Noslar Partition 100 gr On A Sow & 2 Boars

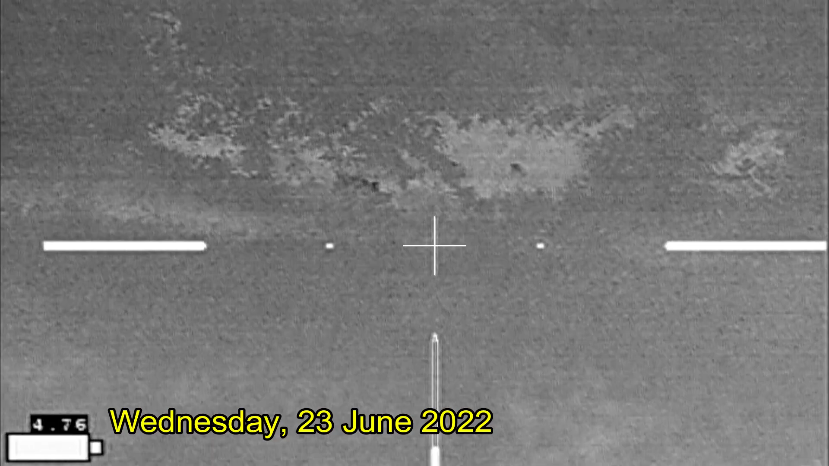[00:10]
Well they eventually gave up thinking that I was gonna feed them and about two hours into the hunt I spied these hogs down in the low area.
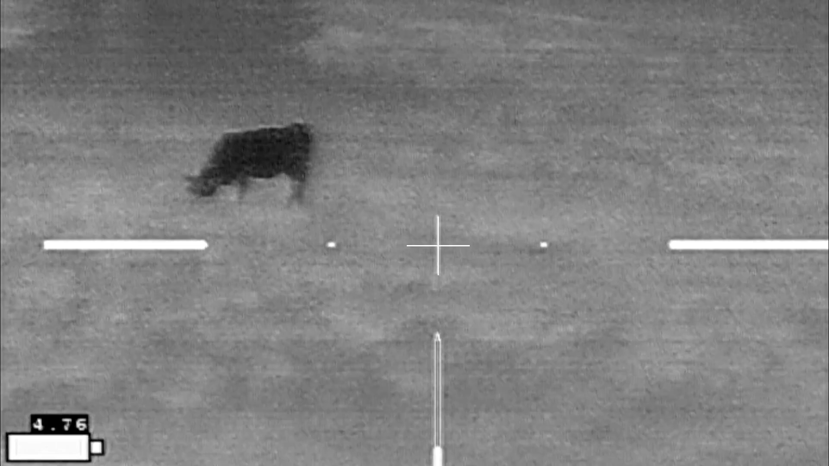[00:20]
Not all of the steers are gone. I've got a few hanging around but none are down by the hogs.
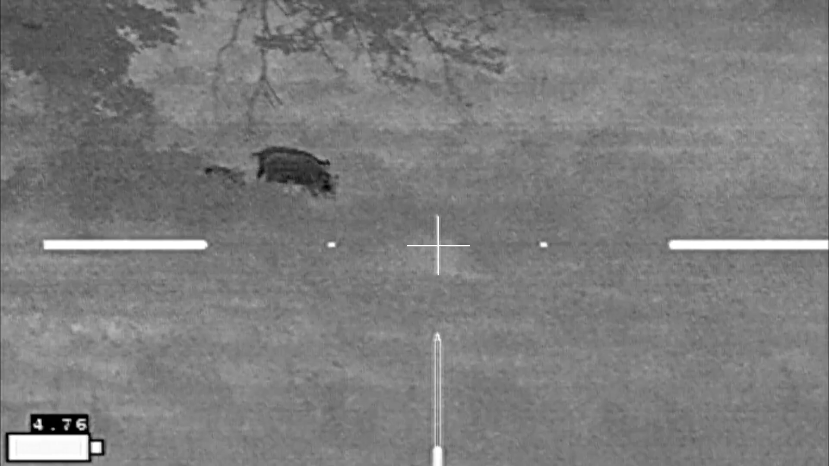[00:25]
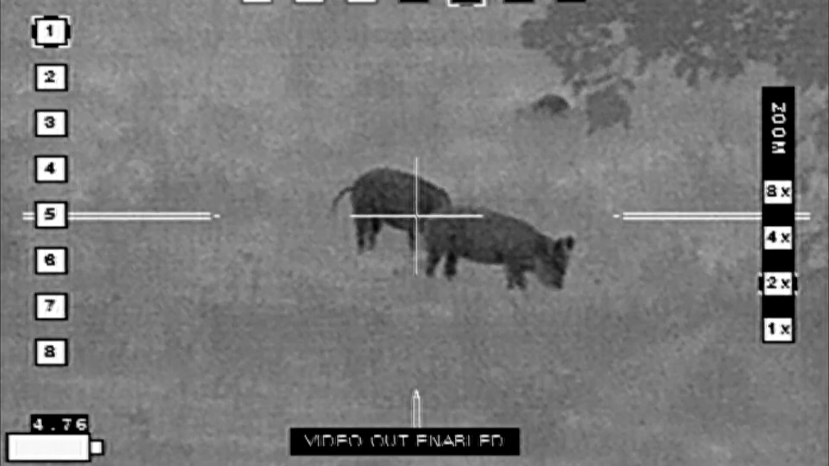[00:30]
Actually watch this area for about four or five minutes waiting to see how many hogs that there were
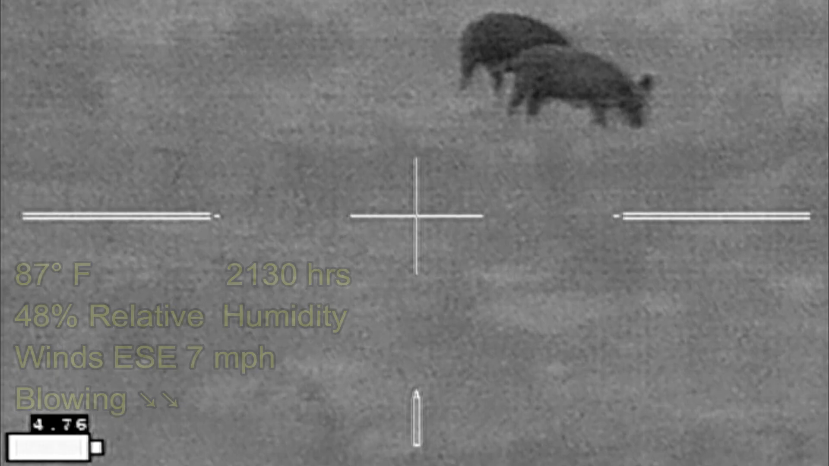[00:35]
and if there were any livestock here and and there is no livestock down in this direction at all.
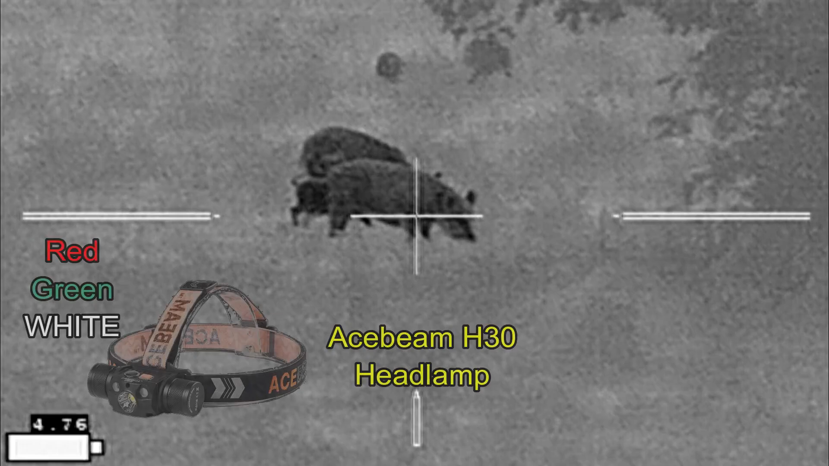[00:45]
So all my red green and white light needs are being met by my Acebeam H30 headlamp
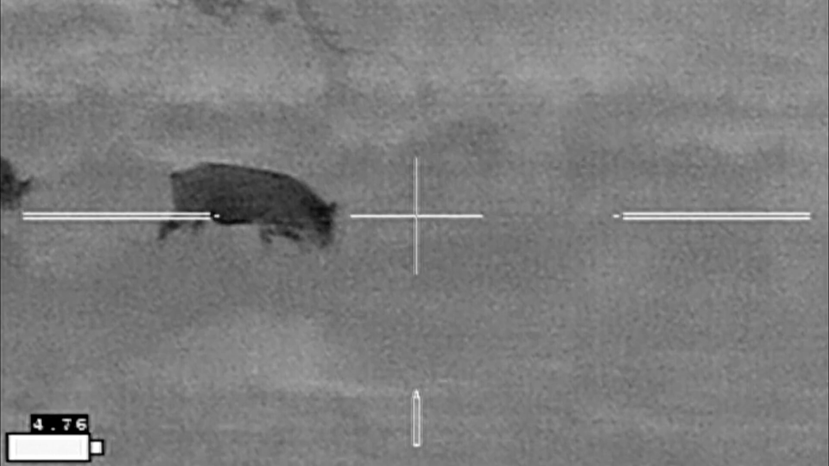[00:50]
and I'm getting video through my IR Hunter Mark III thermal weapon sight.
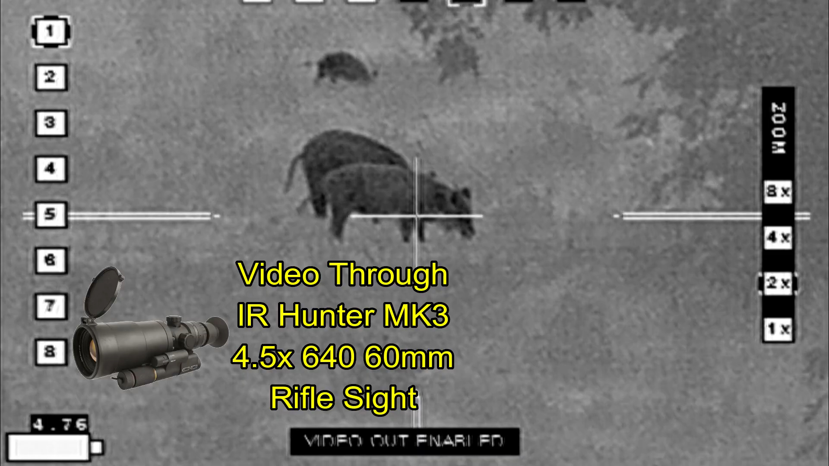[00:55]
This point I'm trying to identify sows from boars
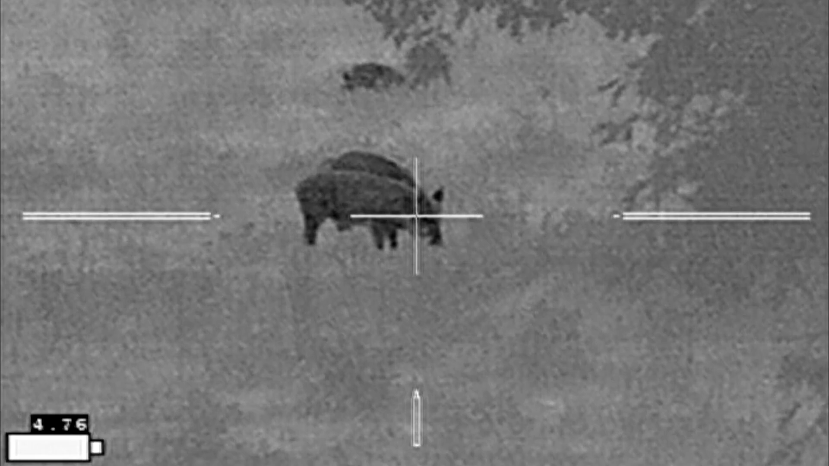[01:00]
and then pick out the larger sow to shoot with my TX-15 multi-purpose carbine
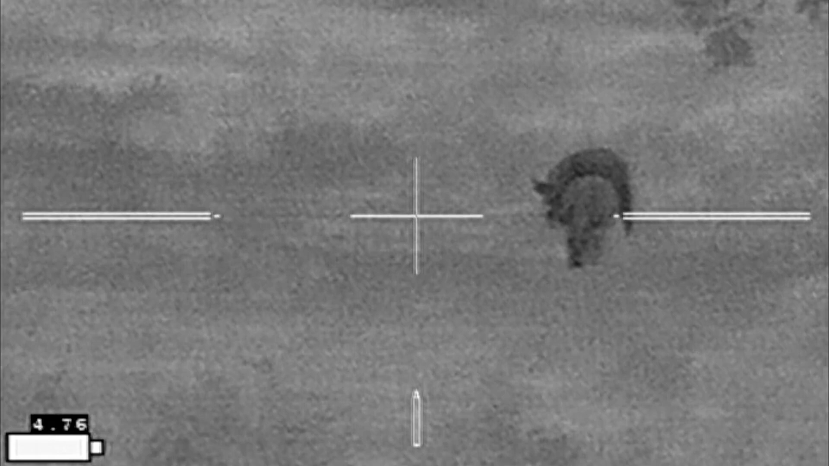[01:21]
I think I'm going to take the big sow here on the left.
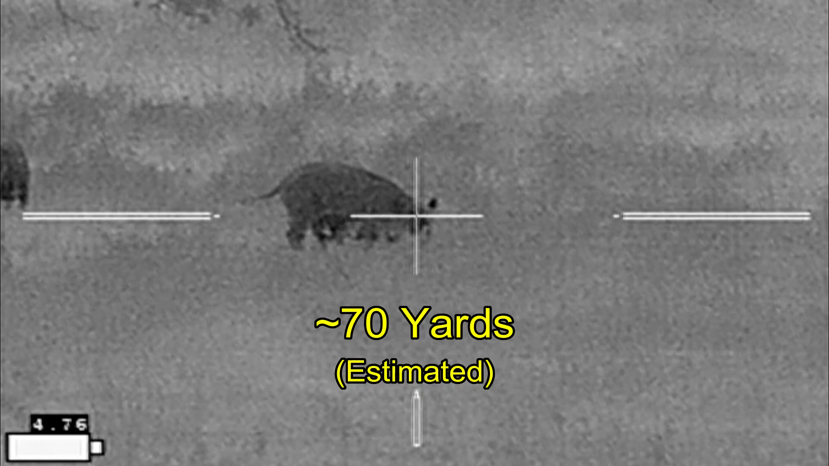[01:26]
All right here we go. She takes off.
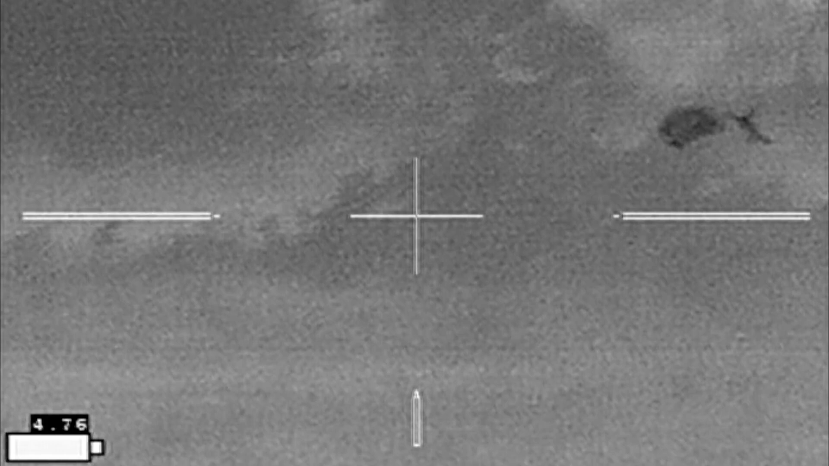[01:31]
I missed this hog the first time.
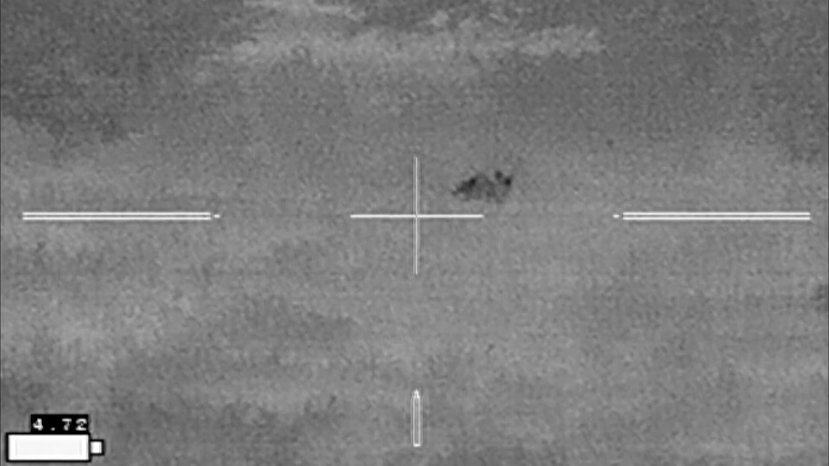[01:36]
I might have connected the second time but I did not find it when I went searching for my original sow.
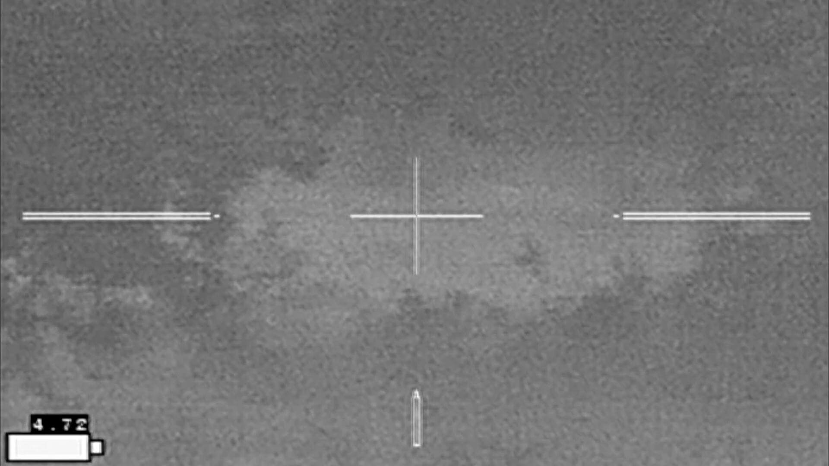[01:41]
I had wrongfully assumed that she would circle around and head back the same direction as the other hogs ran and it took me looking at the video and then searching for her again before I found her about 80 yards away.
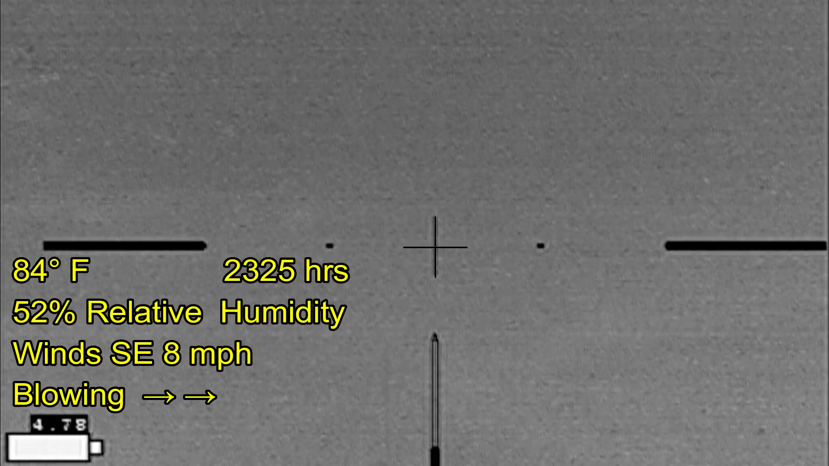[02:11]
disappeared into the tree line and much to my surprise there's bonus boar.
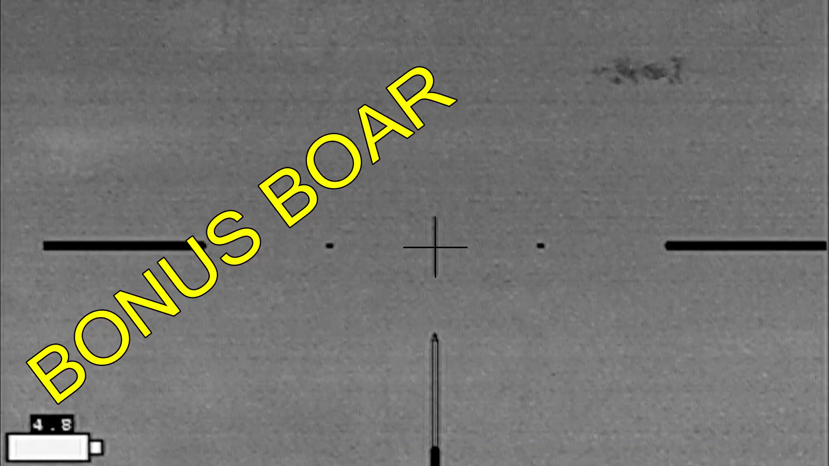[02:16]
I did not see him with my original scans.
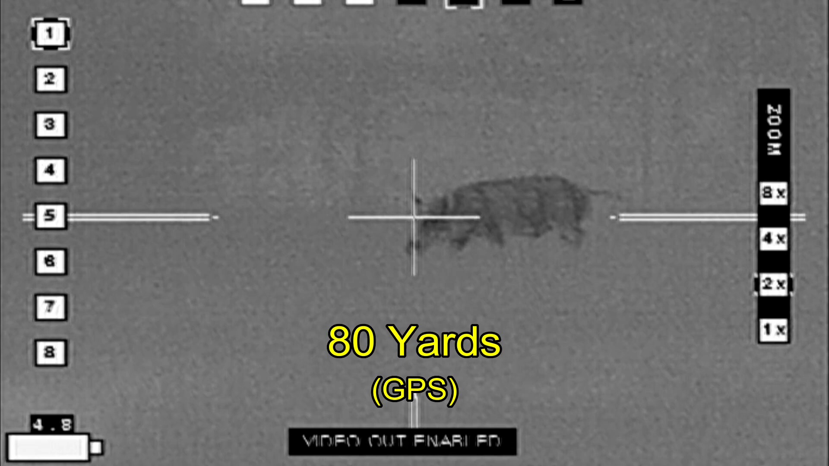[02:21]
Now it is not uncommon to have a boar following a sounder particularly when one of the sows or one of the gilts are in heat.
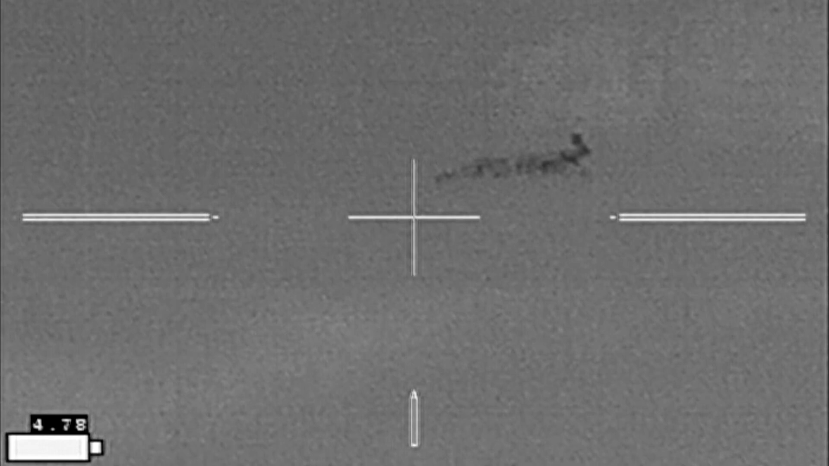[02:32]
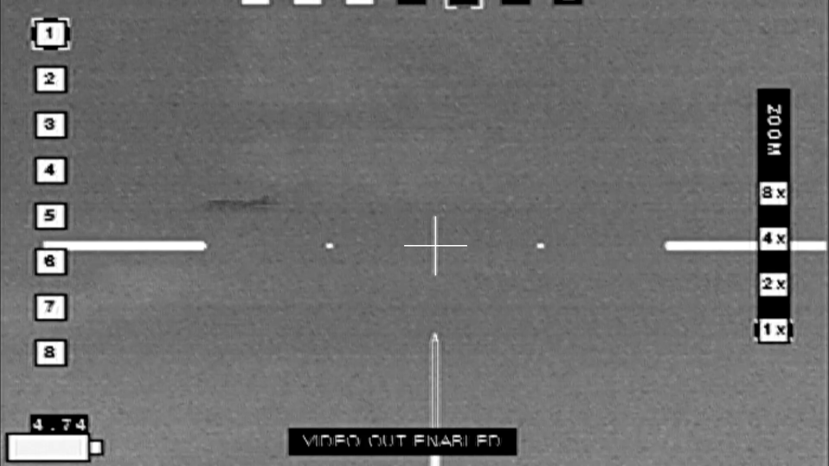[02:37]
Well that was a boar following a small group of three. And I'm hoping the other hogs will reappear from the tree line. Maybe head back the direction they came from. And I'm just not seeing anything. And then I get this.
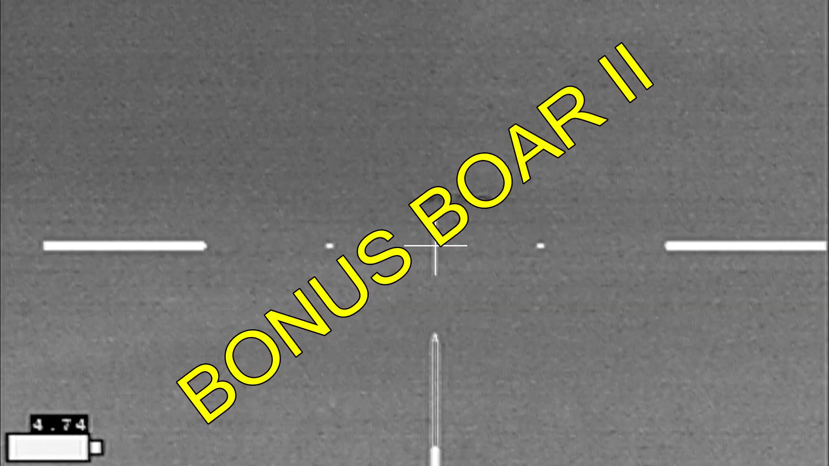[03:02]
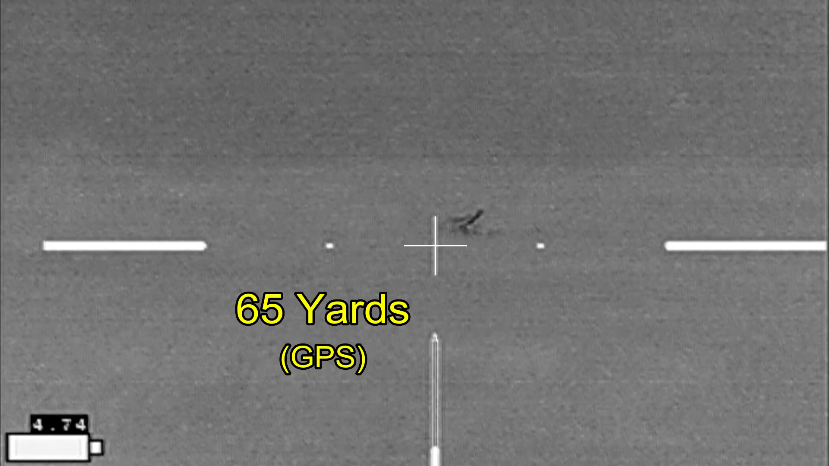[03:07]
I drop him with a spray of blood and he's down at 65 yards.
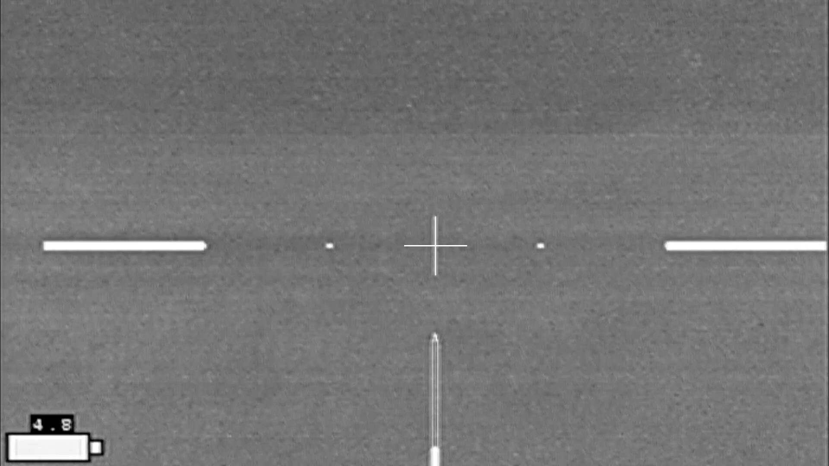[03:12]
I'm hoping there will be a third.
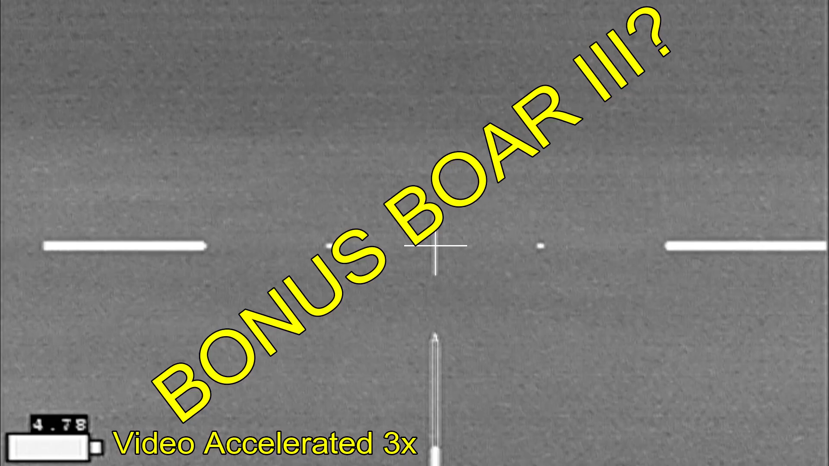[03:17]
Number two is doing the curly shuffle.
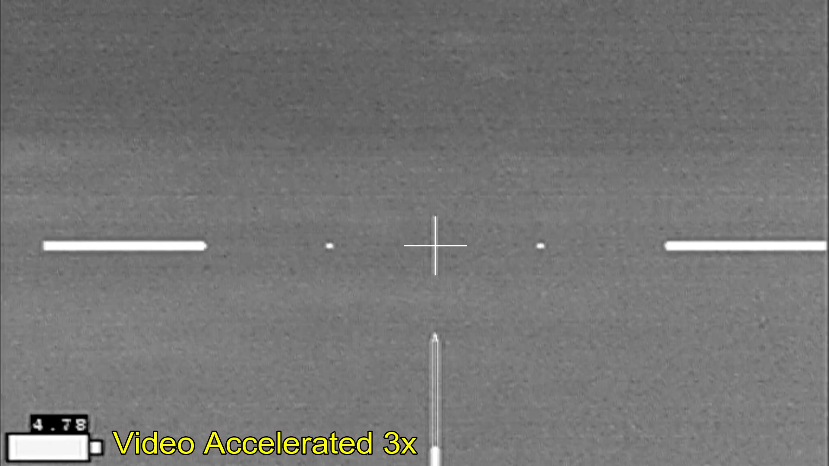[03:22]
Number one is still. And there isn't going to be a number three. The first boar came in at 130 pounds and the second boar at 105.